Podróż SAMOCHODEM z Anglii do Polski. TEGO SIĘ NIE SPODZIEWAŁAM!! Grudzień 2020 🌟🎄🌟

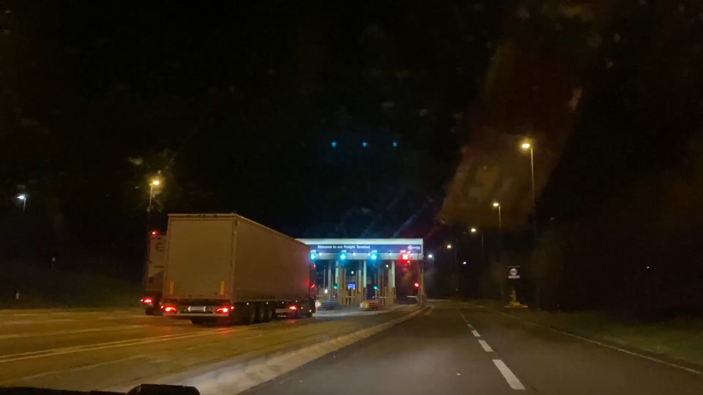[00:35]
My jedziemy z Londynu, jesteśmy właśnie teraz tu na granicy, czekamy już na pociąg.
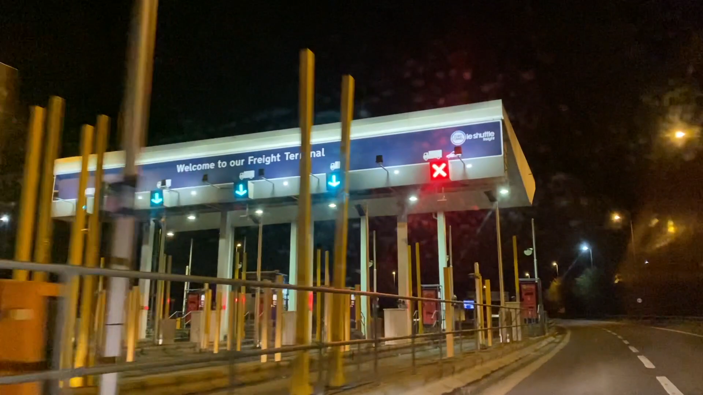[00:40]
Mamy zarezerwowany pierwszy pociąg tu o 6 rano. Jesteśmy trochę wcześniej, nie byliśmy pewni co i jak, więc wyjechaliśmy wcześniej.